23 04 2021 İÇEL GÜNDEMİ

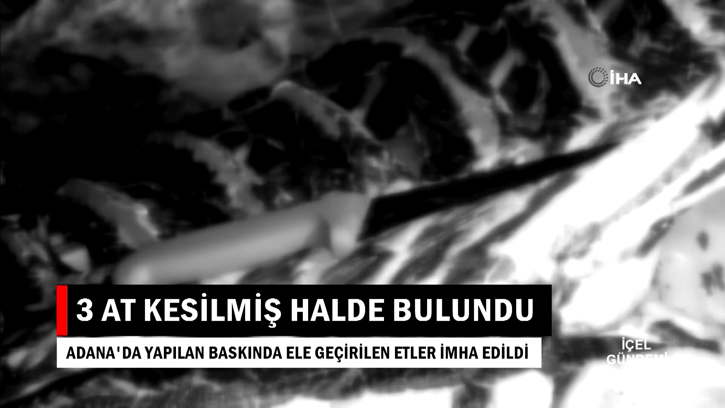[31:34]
Olay yerinden bir kişi kaçtı, atları kesen kişi, o kişi aranıyor. Adana'da polis boş arazide at kesimi yapıldığı ihbarı üzerine baskın düzenledi. Baskında 3 tane kesilmiş at ele geçirildi.